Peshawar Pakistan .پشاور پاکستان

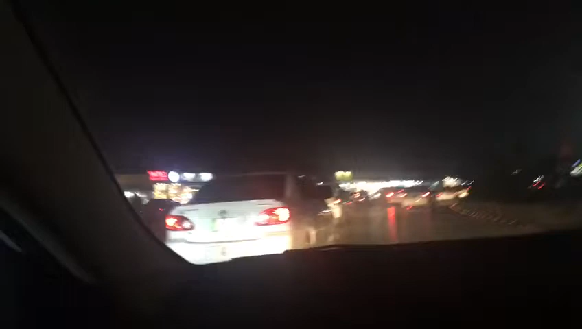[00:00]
یہ ان کے گھر یہاں پہ ہے یہ پورا ایریا ہے ان میں سرکاری افسران بھی
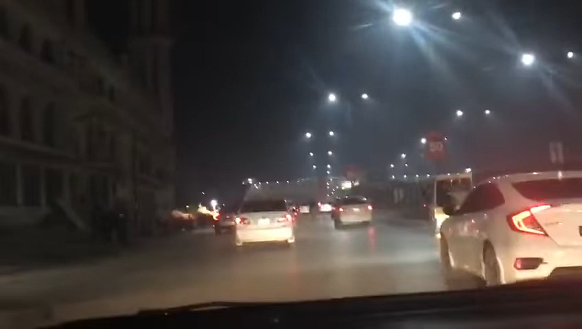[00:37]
یہ لیفٹ سائٹ پر آپ کی بابی یہ تاریخی مسجد ہے اس کو سپن جمعات کہتے ہیں سپن جمعات
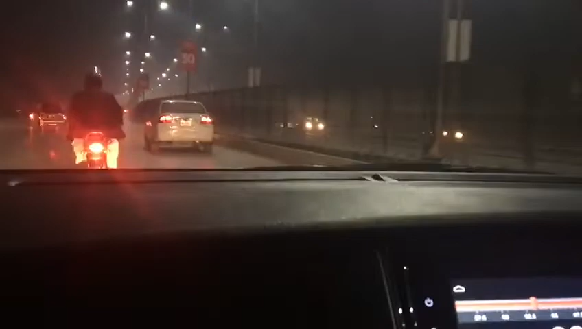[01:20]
یونیورسٹی آپ پشاور بڑی تاریخی یونیورسٹی ہے اس کے تقریبا تقریبا کوئی ایک سو سال سے زیادہ اس کا ٹائر ہے